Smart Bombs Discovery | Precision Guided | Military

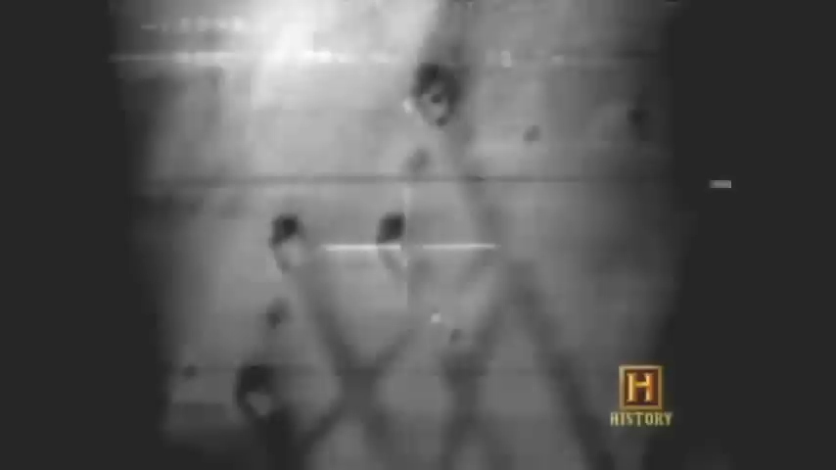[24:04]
Laser guided bombs were even more accurate, striking an average of three meters away from the crosshairs. The word plink entered the vocabulary.